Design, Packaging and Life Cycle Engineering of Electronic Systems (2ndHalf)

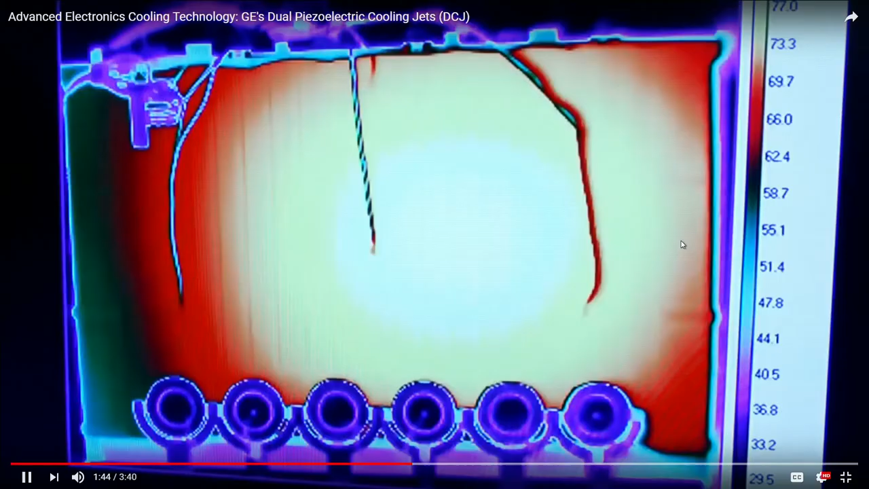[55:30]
Down to around 40 C. When each dual cool jet is turned on, now the jets are switched on.
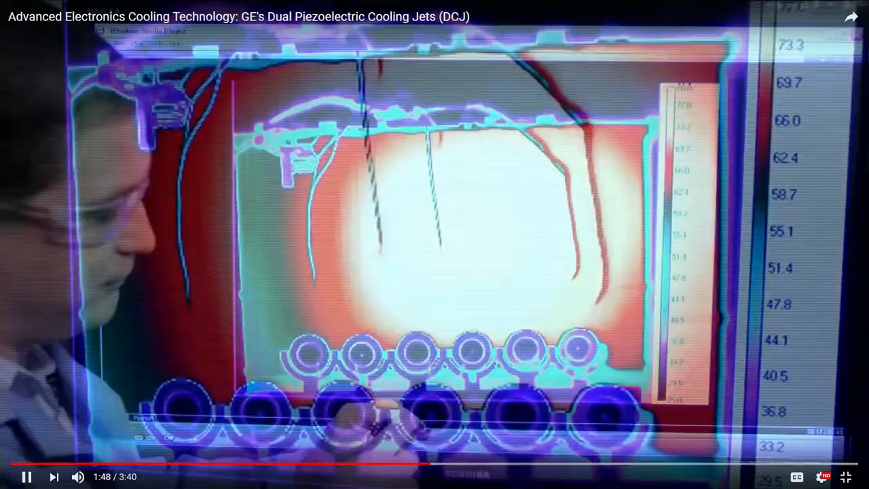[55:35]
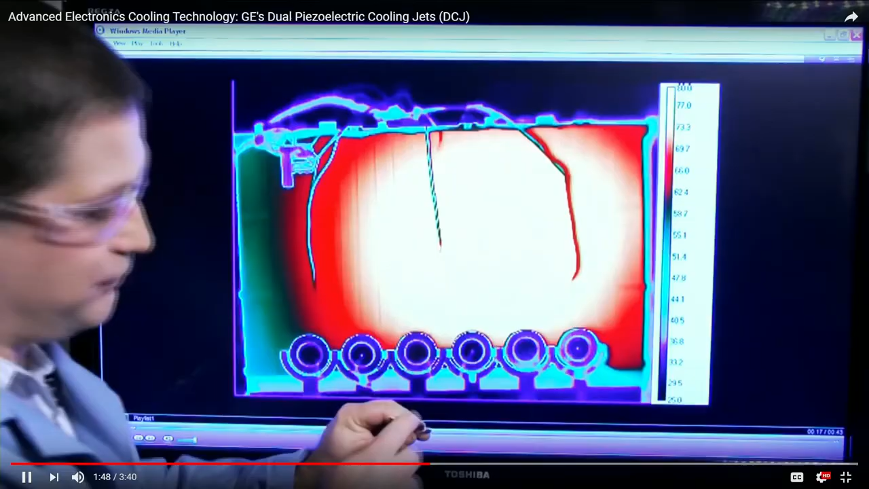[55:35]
Air flows from the orifice and will blow up through the fins to the surrounding air,
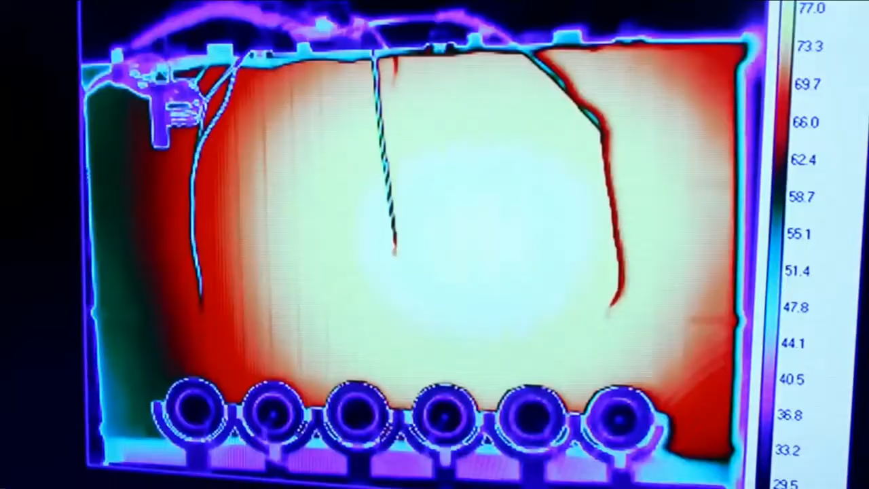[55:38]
thus cooling the internal electronics of the jets.